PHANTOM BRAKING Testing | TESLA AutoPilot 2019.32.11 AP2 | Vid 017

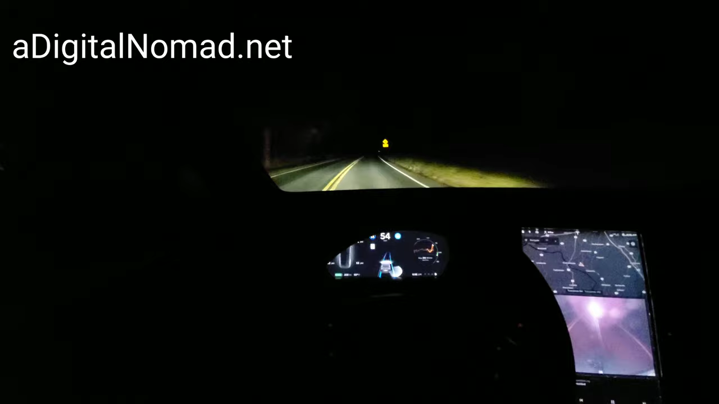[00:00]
All right this is version 10 2019.32.11 first time we've done it and we're already having issues we haven't even reached the corners here they are turn right turn left and then it tends to phantom break we've had phantom breaking already at night here just with headlights which is weird whoa it's not really staying on the road this is what or it happens usually right here nothing